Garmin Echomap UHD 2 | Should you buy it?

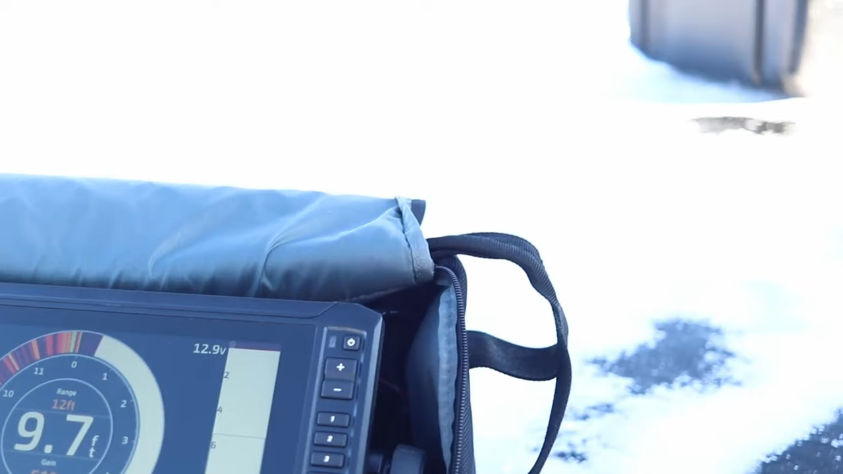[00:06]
On screen: depth 9.7 ft
the second generation of this 93SV that Garmin came out with,
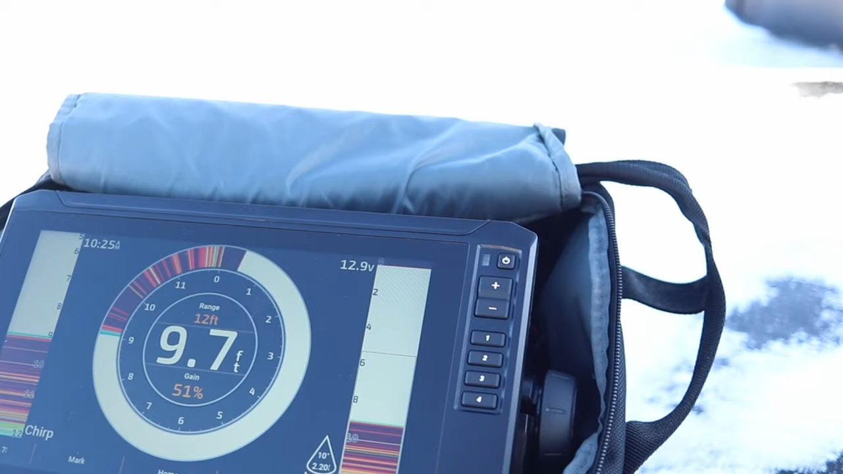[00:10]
On screen: depth 9.7 ft
and one of the main questions that I see popping up recently, and it's mostly because of all the Christmas sales that happened about a month ago,
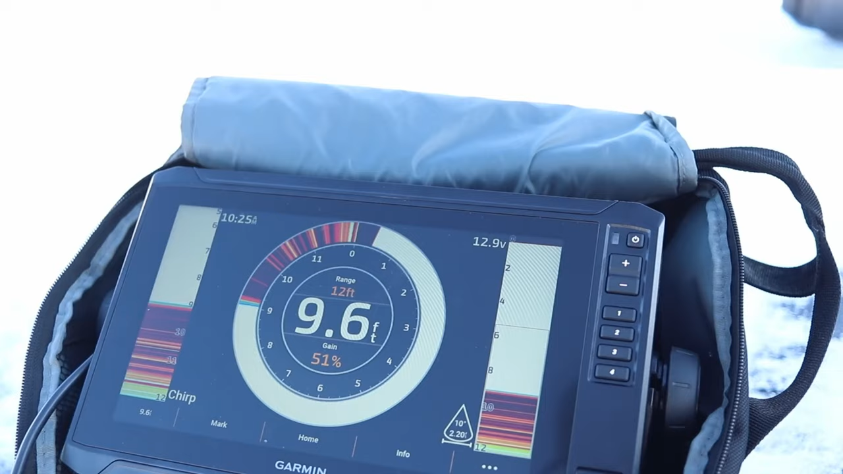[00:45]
On screen: depth 9.6 ft
or is it worth going with the second generation with the upgraded side view, down view, 2D sonar transducer? So this video, I'm going to break down some of the specs on the first generation Garmin Ecomaps versus the second generation that you see here,
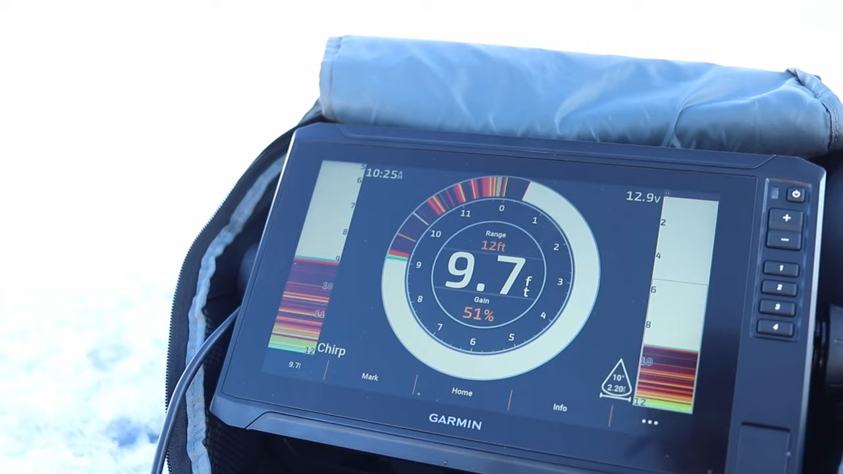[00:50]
On screen: depth 9.7 ft
and whether or not you should spend your money either on the first generation and maybe pair it with a Garmin LiveScope if that's within your budget,
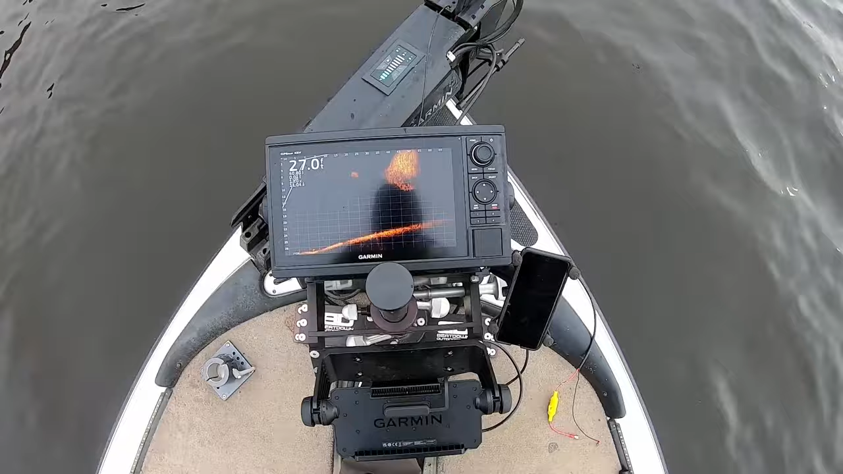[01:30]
Actually, the Gen 2 that you see here is very comparable to the Garmin GPS map units that I use on my boat, the 1042 XSV and the 1022. Screen resolution is the exact same, so you're getting a higher screen resolution from a bigger screen,
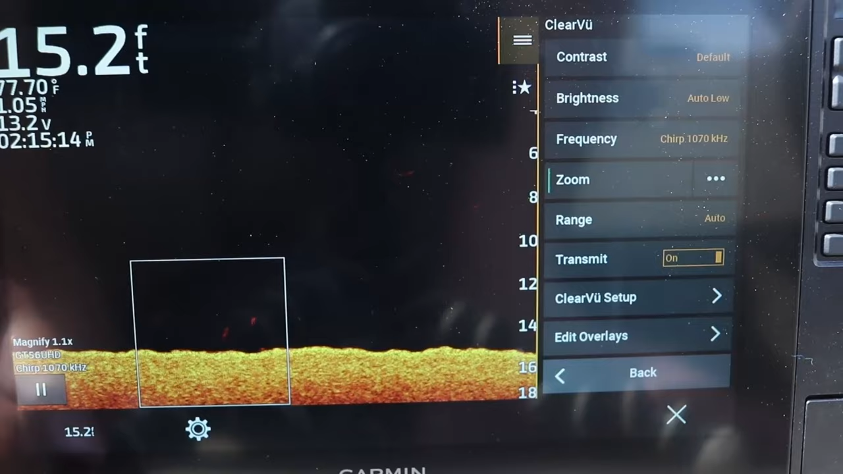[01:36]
On screen: depth 15.2 ft, water 77.70°F
but you're put in this more compact platform with the second generation Ecomap.
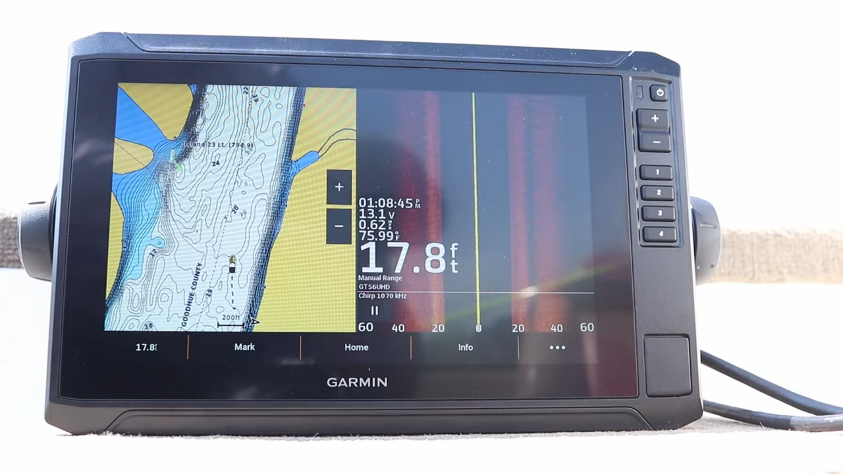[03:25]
On screen: depth 17.8 ft, water 75.99°F
I haven't played around with all of them yet. I'm still working on that, but I think both echo map units use Navionics mapping system. You can upgrade them via the ActiveCaptain app at any time. They're both compatible with the Navionics Vision Plus system, which I actually do. I ended up getting a subscription for the Northern States.
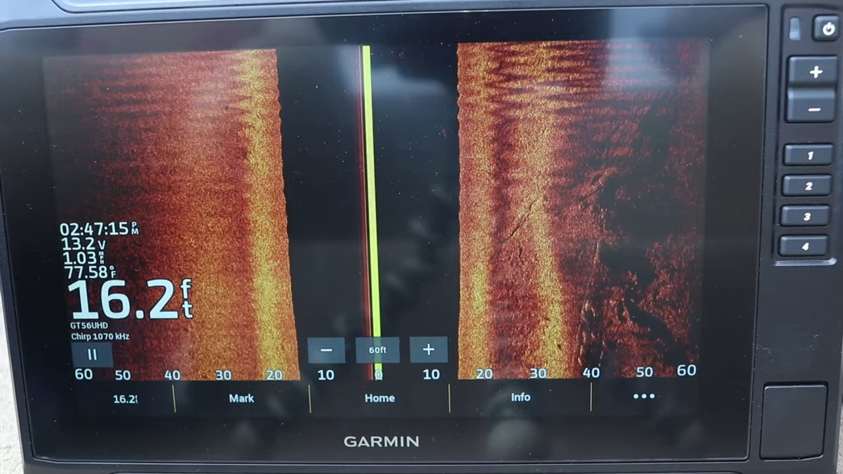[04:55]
On screen: depth 16.2 ft
This has the comparable screen resolution to the 10-inch screens of the GPS map family that Garmin has, whereas the Gen 1s, they got the 800 by 400 pixels, which again, still works great.
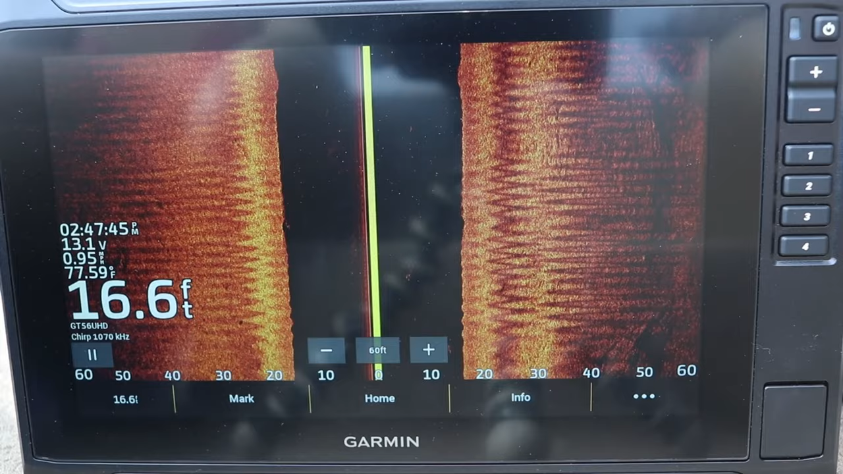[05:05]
On screen: depth 16.6 ft, water 77.59°F
I used it for many years. You'll be able to find fish, no problem. I think the biggest difference is going to be when it comes to LiveScope.
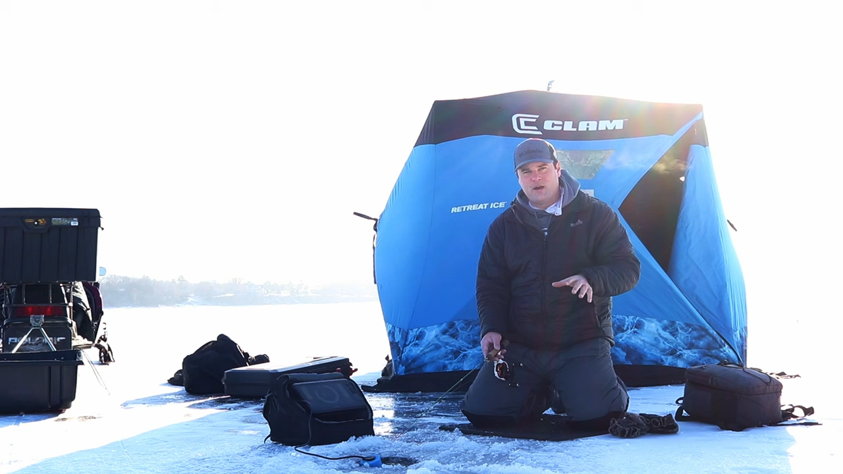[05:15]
The people that were messaging to me about these bundles were also asking about, should I pair it with LiveScope? Which one should I get for LiveScope? They want to run it, both the regular side imaging transducer and a LiveScope system.
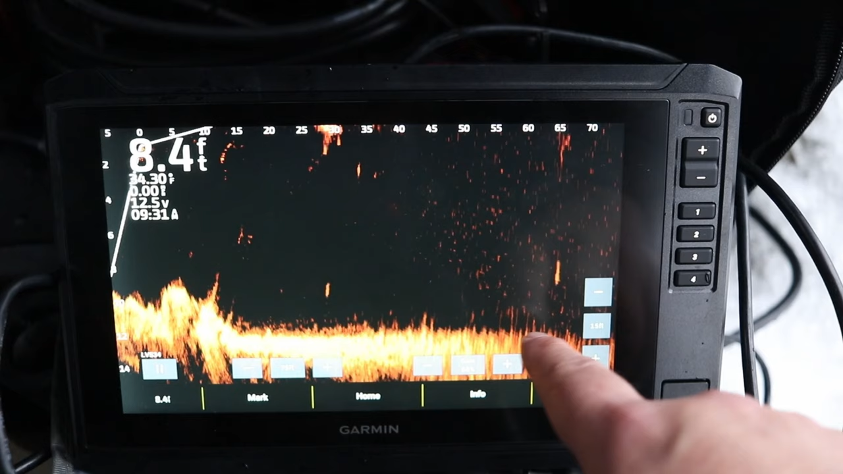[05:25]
On screen: depth 8.4 ft
And yes, you can do that. You know, there's two different plug-ins.